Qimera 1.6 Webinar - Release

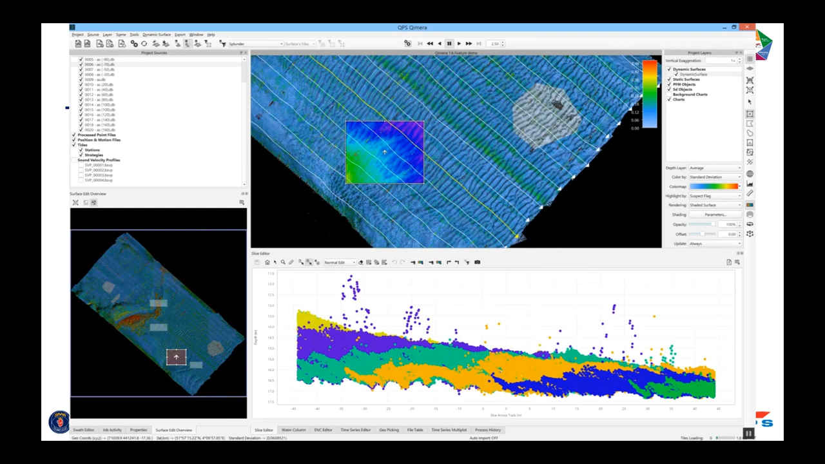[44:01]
see if there's some other areas where there's some deep spikes. And there's some. I'm happy to filter those, but keep the shallow spikes. So this is just more granularity, more control over how the spline filter works.
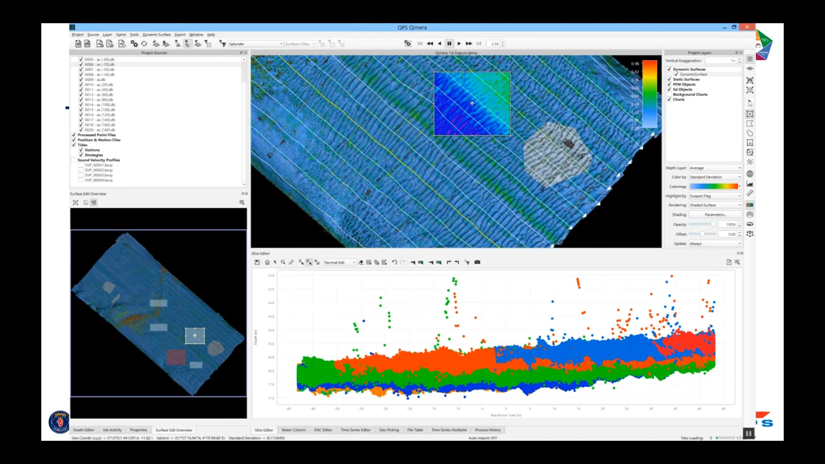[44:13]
The default is still above and below. And what we've done is we've changed the toolbar a little bit to be a little cleaner. The buttons are different. Now I can say run this filter profile everywhere on the surface. And that'll happen. You see it's running in the background. It's going to pass through all of those 15 QPDs. We'll just fast forward there.
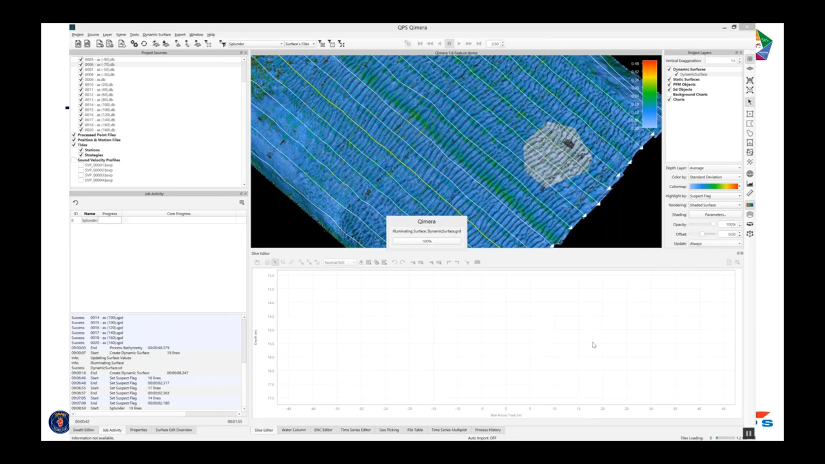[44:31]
The dynamic surface updates. So I've just removed all of the deep spikes from the surface, but I've left the shallow spikes because maybe that's something that I want to worry about with a different tool or I want to review manually. And so to round this out, let's say I want to clear my suspect flags. We've had a filter for quite a while where you can clear flags. So I'll show how that works. I want to clear the suspect flag here. Click OK. Now I have a new custom filter called clear suspect flag. I'm going to use the surface instant filtering mode.
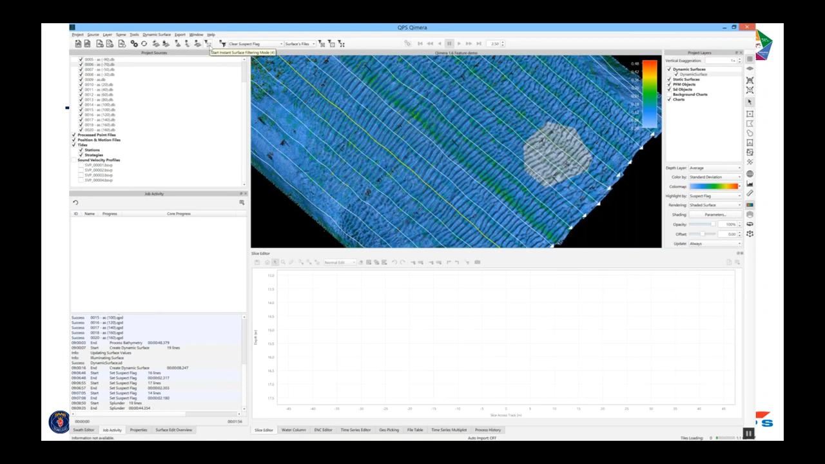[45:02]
I get warned again that this is going to apply immediately. And now let's say I've reviewed that. I don't think it's suspect anymore. I can clear that flag. The highlight goes away in the dynamic surface.